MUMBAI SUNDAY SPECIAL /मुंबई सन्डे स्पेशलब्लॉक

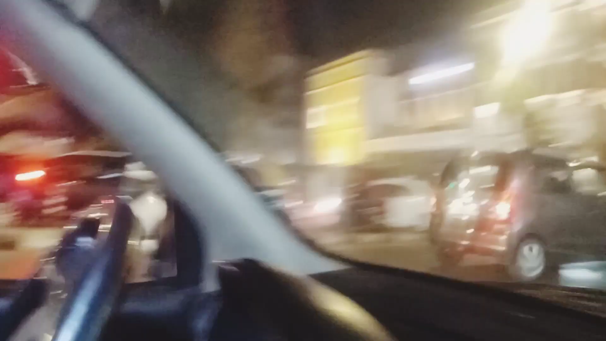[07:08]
हाउस होता है पहले यह हौल था यहां फिलिम चला करते थे फिलिम मोबी हाँ लेकिन अभी साधी वगरा
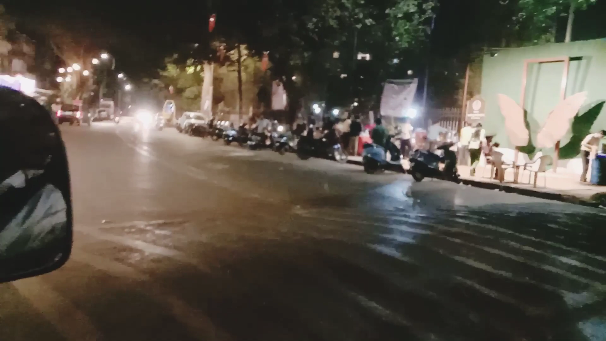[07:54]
अभी हम है माटूंगा में देख सकते हैं संदे का इसा इधर में होटल लगता है देखो
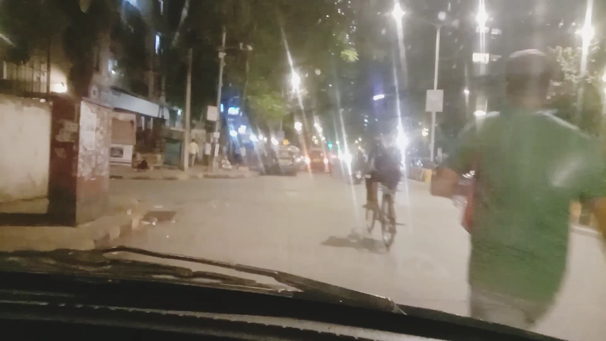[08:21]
तो अभी हम है नायर होस्पिटल के बाजू में देख सकते हैं यह है नायर होस्पिटल और उधर भी टेकसी के लाइन लगी है